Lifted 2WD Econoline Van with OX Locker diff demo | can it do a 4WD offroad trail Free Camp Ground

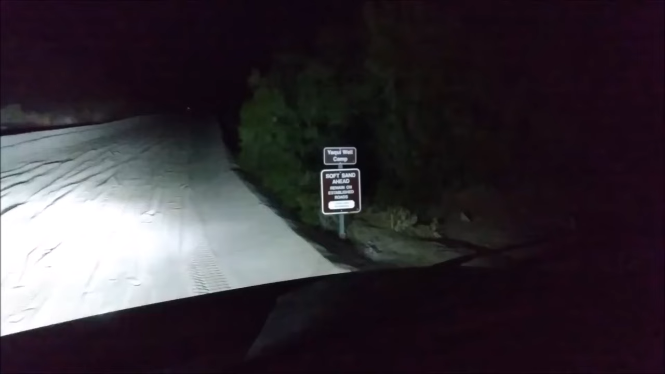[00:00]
We're about to try this free campground. Let's see how it is. It has good reviews. Soft sand ahead. Oh yeah, it is soft. Powered right through that though.
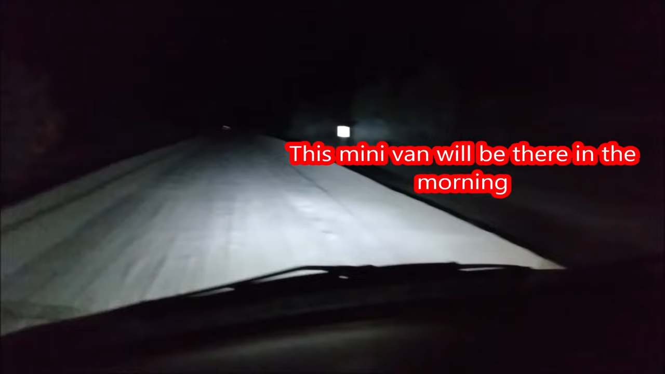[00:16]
Oh, does he stop because he's stuck? Camped here last night.